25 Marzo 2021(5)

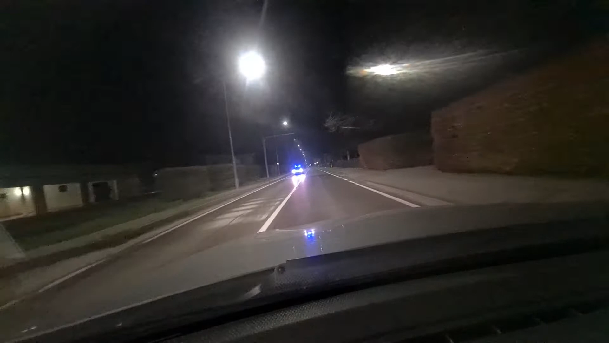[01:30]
era una macchina dei carabiniere, viniere, viniere, viniere blues, gli schiantos, non mi risulta che siano stati denunciati, Mantova, Guastalla, Gualtieri, Poviglio e Meletole, ecco, a Poviglio è tanto che non passiamo, da Poviglio, eh vabbè, abbiamo avuto una cattiva idea,
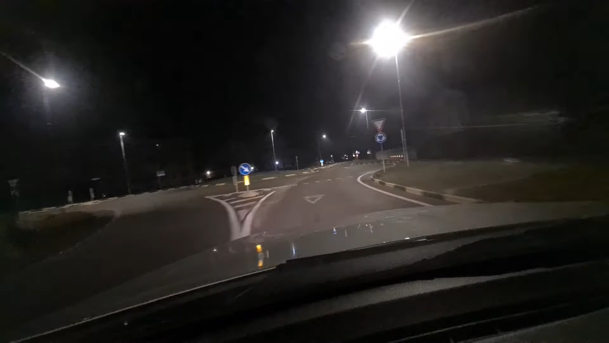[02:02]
eh, una cattiva, andiamo a Santa Vittoria, andiamo a Poviglio, speriamo bene, Meletole, Meletole, Podiglio, Fodigo, Fodigo, la radio, la radio, via le volontariate, ma potremmo raccontare da fuori la discoteca, ma che no, siamo stati, non il Mad Black, non il Black Devil,